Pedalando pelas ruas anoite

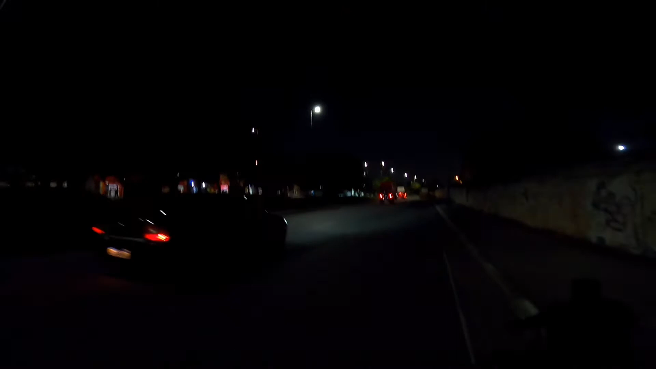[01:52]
Ox 3 Cadê a lua Não tem lua Mas parece né